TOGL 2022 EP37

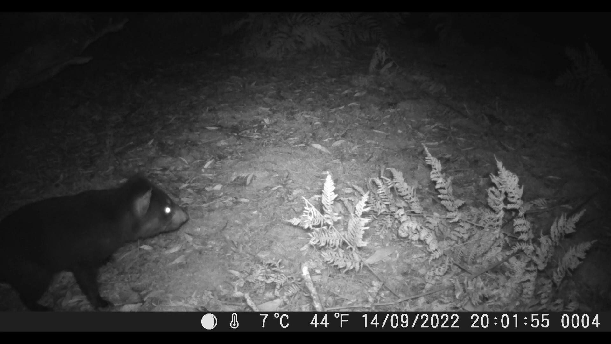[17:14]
And then an hour later, this Tassie devil shows up. He's got white markings on its shoulder, a broken white line. Devils are marsupials, and they carry their young in a pouch. It looks like this one is carrying young. They're also listed as endangered.